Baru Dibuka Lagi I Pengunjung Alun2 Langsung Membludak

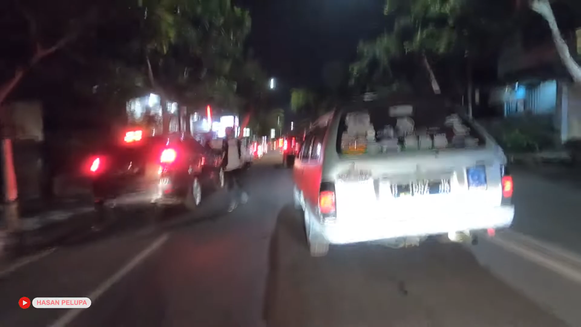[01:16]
untuk suasana di kawasan alun-alun pada saat malam hari teman-teman
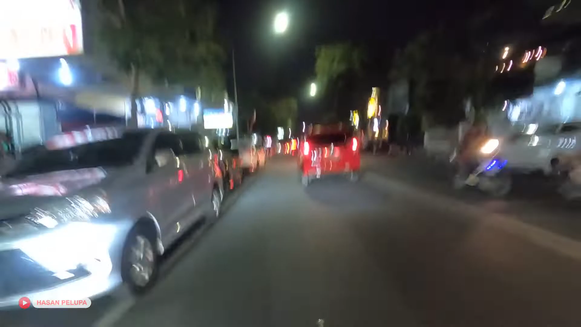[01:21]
dan saat ini kebetulan adalah hari Sabtu ya atau malam minggu nah biasanya kawasan alun-alun akan dibanjari oleh pengunjung nah setelah alun-alun dibuka sepertikan di seperti apa kondisinya kita akan coba sesaat lagi teman-teman dan untuk mengawali video aku kali ini aku memang mengambil cara yang lumayan cukup jauh dari kawasan alun-alun karena aku ingin menunjukkan kepada kalian bagaimanakah
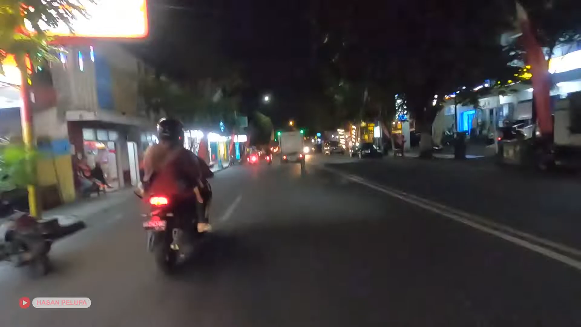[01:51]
suasana kota batu pada saat malam minggu teman-teman nah ini sekarang aku sedang berada di kawasan Jalan Panglimas Durman nah untuk menuju ke arah alun-alun kota batu kita harus memutar lewat jalan berantas teman-teman
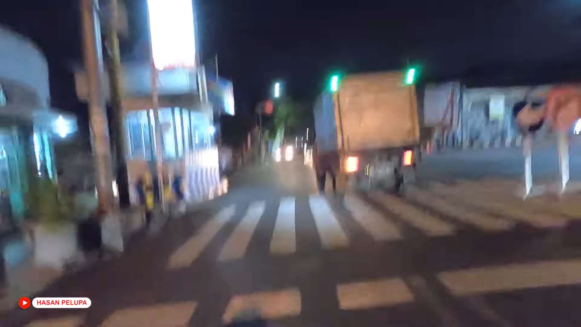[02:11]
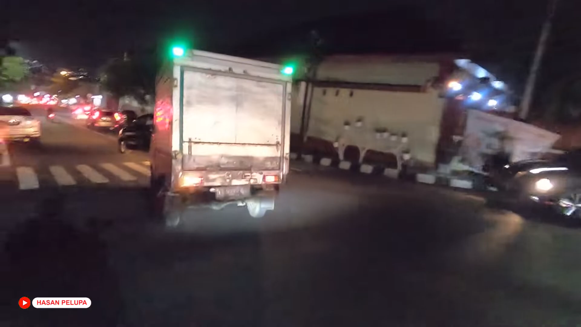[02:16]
oke sekarang kita sudah mulai memasuki kawasan Jalan Berantas teman-teman
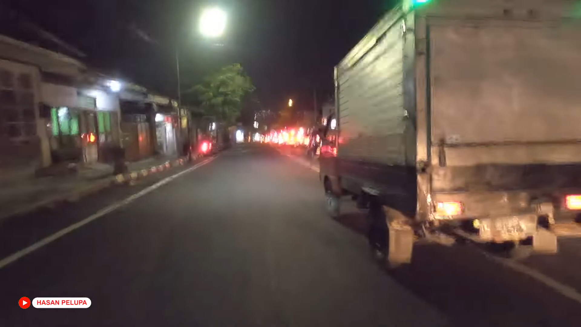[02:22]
nah disini untuk kondisi harus lalu lintasnya seperti ini teman-teman
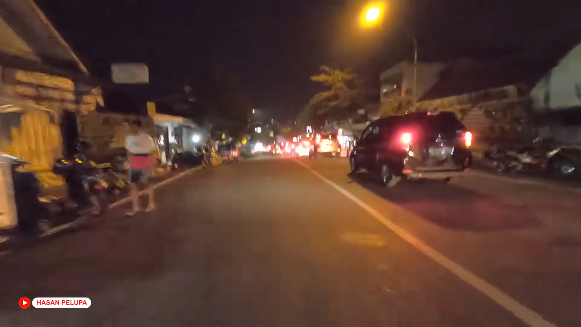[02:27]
terbilang cukup padat ya walaupun nggak sampai macet namun padat merayap lah kalian bisa saksikan sendiri dong
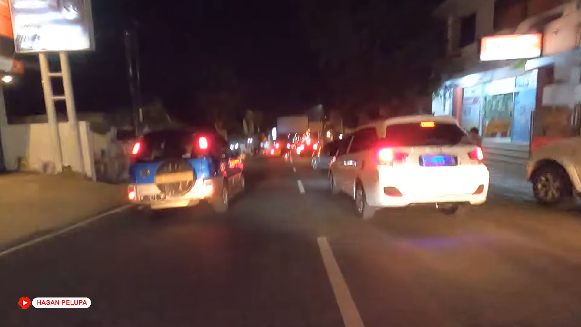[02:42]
memang sejak adanya penurunan level PPKM yaitu saat ini sudah level 2 teman-teman untuk di wilayah kota batu jadinya suasana di kota batu semakin ramai teman-teman wisatawan dari luar daerah sudah mulai banyak yang berkunjung
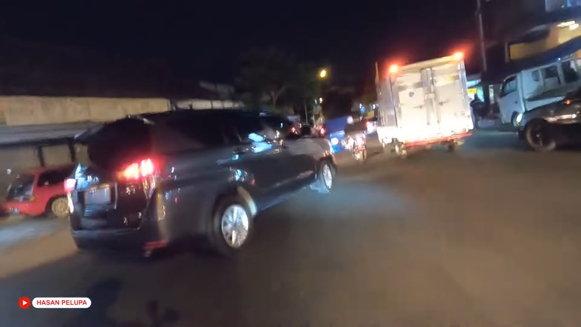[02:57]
ke kota batu lagi untuk saat ini
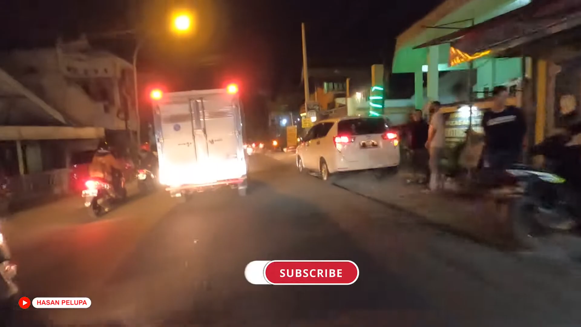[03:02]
kita sudah berada di Jalan Jalan Beromong teman-teman dan seperti tradiksi
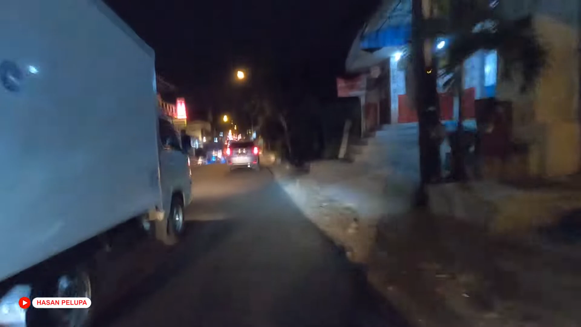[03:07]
aku tadi kawasan di sekitar alun-alun
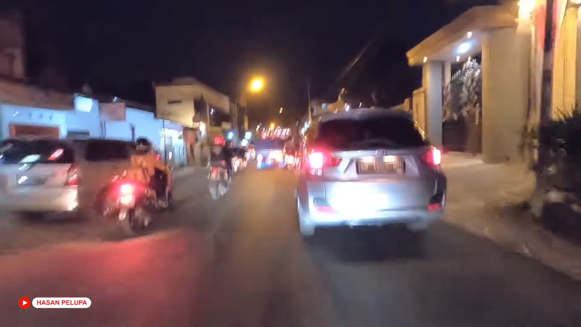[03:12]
memang sudah mulai padat teman-teman nah ini Jalan Beromong berada di bagian utara dari alun-alun kota batu teman-teman
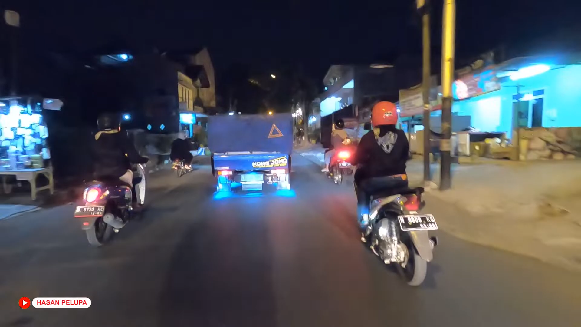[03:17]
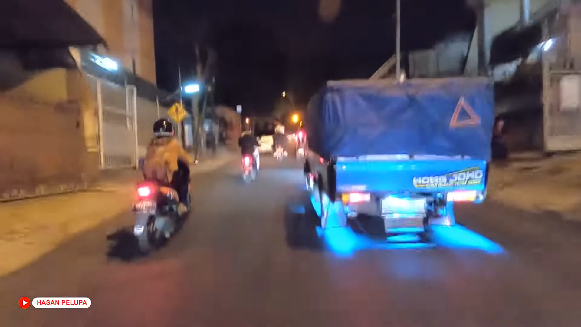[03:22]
ini saya kenalan rosa 2 mau puluh tempat sama-sama memenuhi ruas jalan
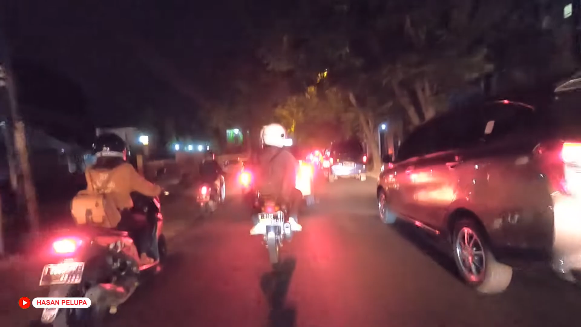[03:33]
mulai macet mulai macet
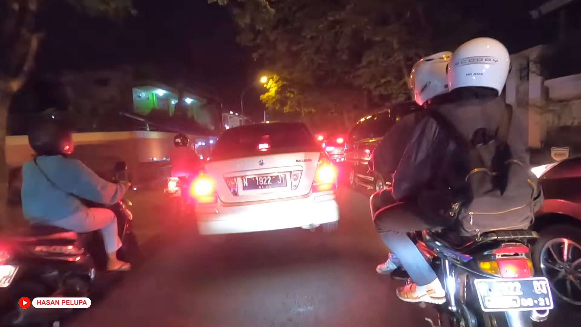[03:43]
padat merayap teman-teman ini nggak apa-apa pelan-pelan aja ya yang penting nanti kita masih tetap
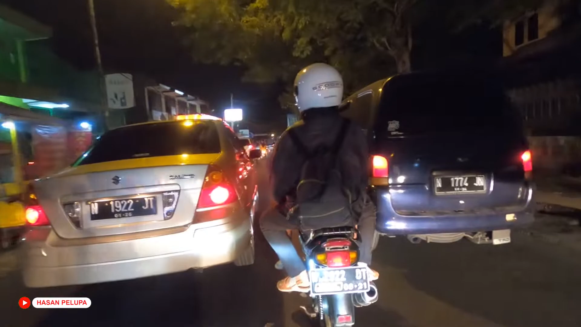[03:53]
bisa melintas di kawasan alun-alun kota batu kita akan melihat bagaimana suasamanya di kawasan alun-alun kota batu pada saat akhir
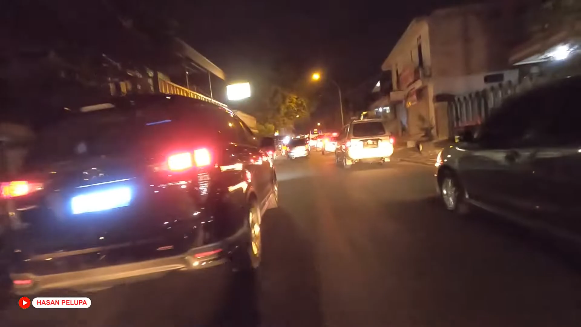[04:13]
sekarang kita sudah berada di kawasan Jalan Semeru teman-teman dan kondisinya masih tetap padat merayap teman-teman nah
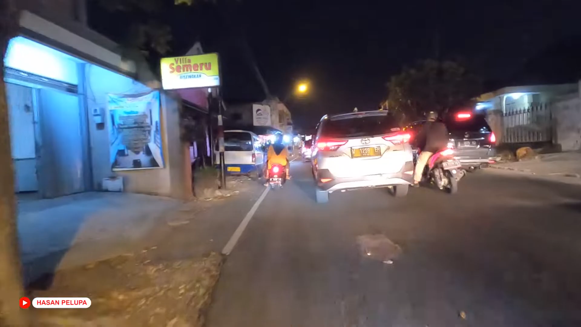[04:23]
ini kendaraan yang mendominasi di sini kendaraan dari
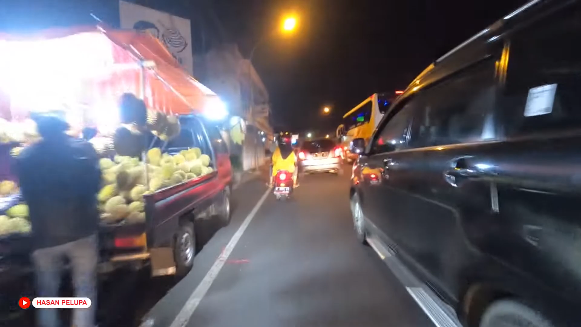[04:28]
Surabaya dan Sidoarjo teman-teman ini terlihat dari plat
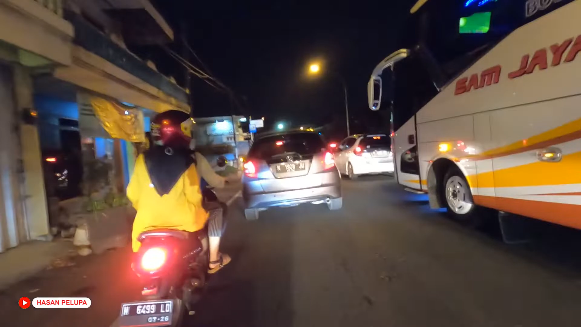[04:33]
nomor mobilnya ya yaitu L dan W nah suasananya seperti saat ini teman-teman hmm majat kondisinya sudah mulai normal seperti sebelum pandemi teman-teman jadi memang di
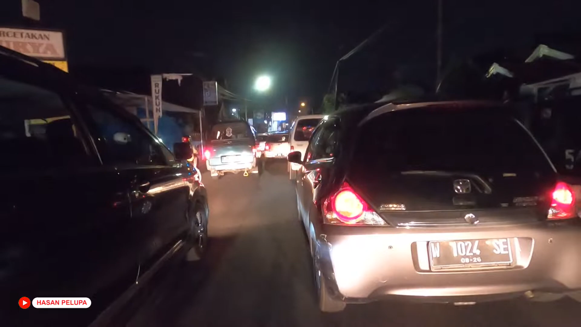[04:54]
kota batu itu suasananya seperti ini kalau malam minggu teman-teman nah ini motor aja sampai sulit loh untuk melintas di jalur ini kita ambil lajur kiri aja teman-teman
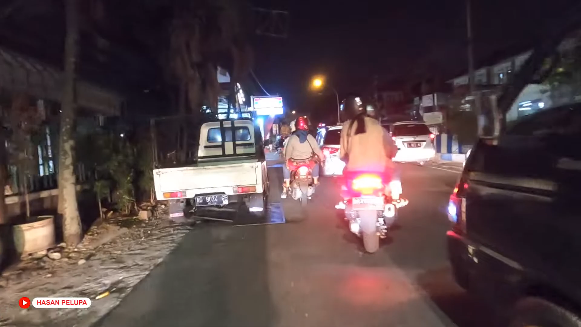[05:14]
sama aja kita harus melitir
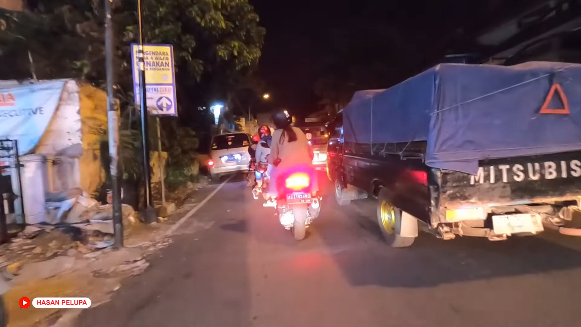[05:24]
nah untuk kawasan alun-alunnya sendiri sudah dekat teman-teman tinggal beberapa puluh meter lagi di depan kita ya
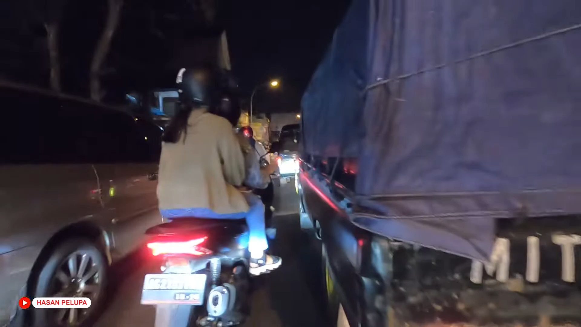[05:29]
namun masih dilakukan rekayasan lalu intas teman-teman gimana kendaraan dari arah jalan Semeru ini enggak bisa langsung jelokkan menuju arah alun-alun teman-teman namun harus memutar ke arah jalan Diponegoro
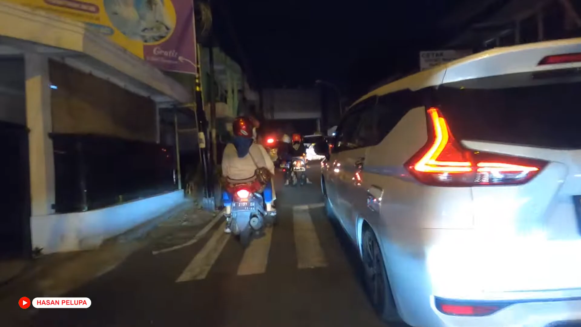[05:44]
nantinya untuk menuju alun-alun kita harus melintas di jalan Diponegoro lalu mengarah ke jalan PR Supratman dan baru bisa menuju ke arah alun-alun
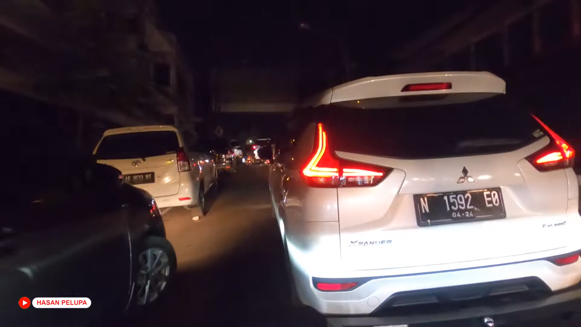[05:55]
lewat jalan biro seperti itu teman-teman
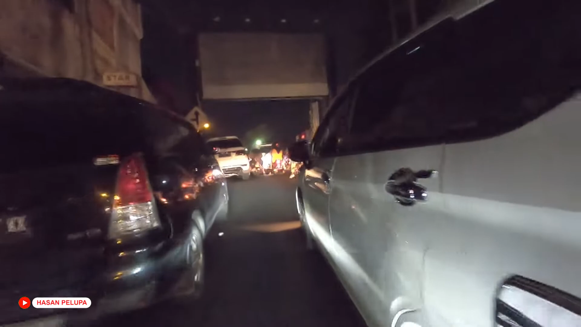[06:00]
wah ini bener-bener merambat di teman-teman
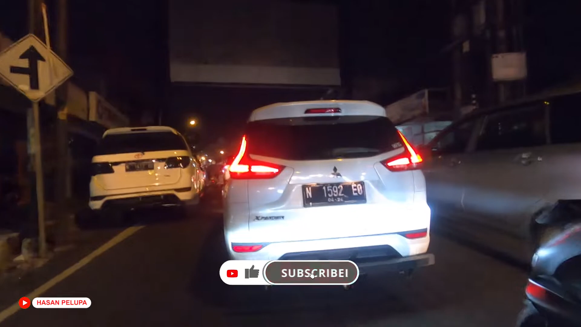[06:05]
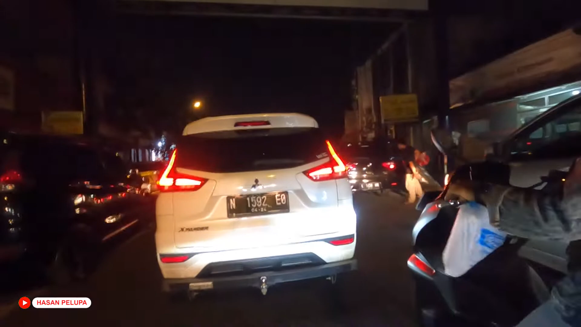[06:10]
kita ambil lajur kanan saja agar kita bisa melihat sedikit suasana di kawasan
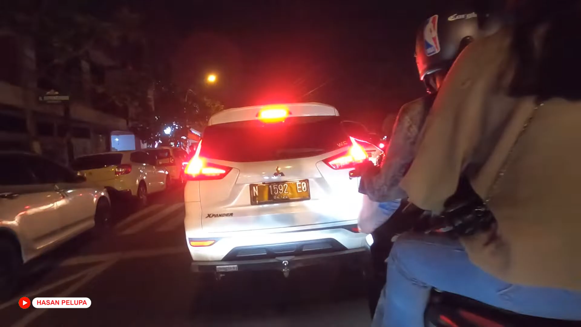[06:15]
alun-alun teman-teman karena untuk area alun-alunnya berada di sebelah kanan kita teman-teman eh sayangnya disini sangat padat teman-teman jadi kurang bisa kita melihat suasana di dalam alun-alun